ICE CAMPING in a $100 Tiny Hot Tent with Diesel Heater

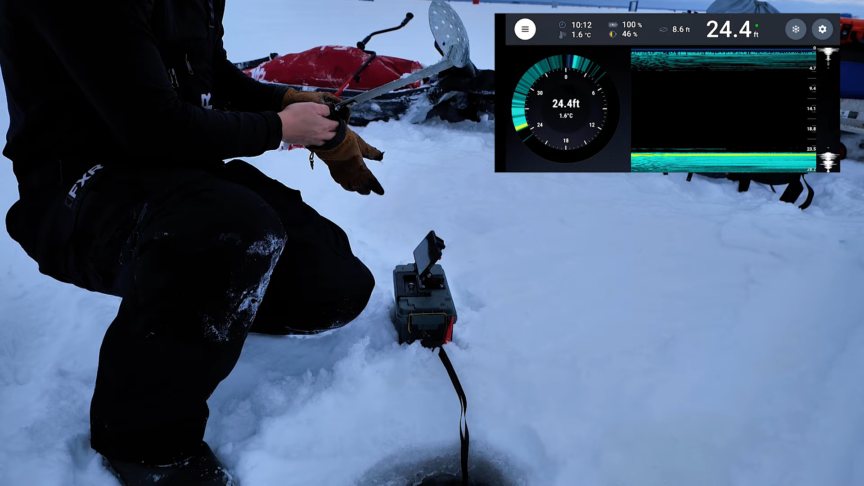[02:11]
On screen: depth 24.4 ft, water 1.6°C
Yeah, about 24 feet, a little bit deeper than I want, but it's getting kind of late, so I should probably just set up shop.
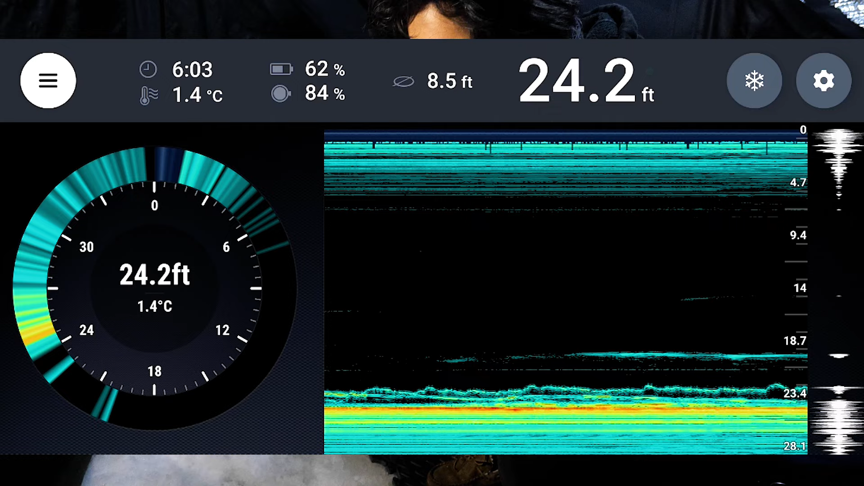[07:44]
On screen: depth 24.2 ft, water 1.4°C
You can kind of see where I am just bobbing up and down there. And everything else is just fishies.
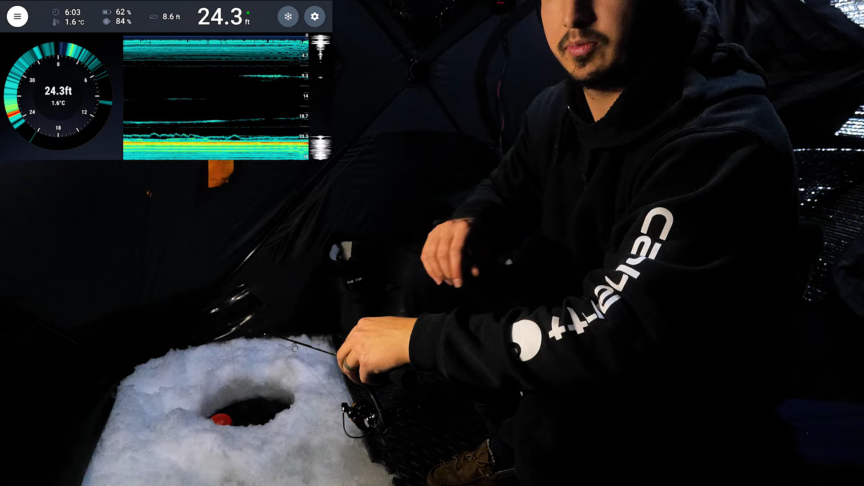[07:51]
On screen: depth 24.3 ft, water 1.6°C
So lucky I found my camera case. Holy. Like, that would have been bad. That would have been really bad. Definitely lesson learned. Even if you have a cover on your sleigh, don't take it for granted that something can fall out.